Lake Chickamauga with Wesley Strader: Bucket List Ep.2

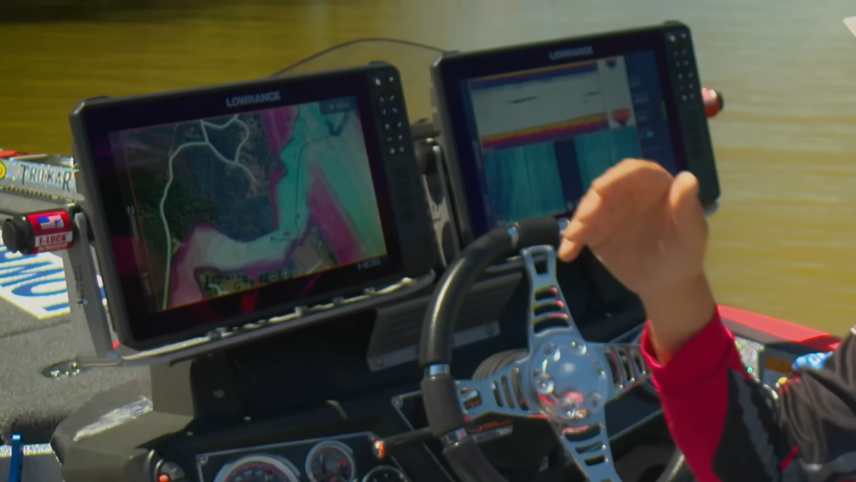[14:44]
As you can see on my Lowrance graph and the sea map, I can see that this side's deep. Now when we get on back past it and we get into here, it just goes into like this nothing but a shallow flat. Well, that shows a shallow flat, but there's more than likely some deeper water, there's a channel that cuts through there.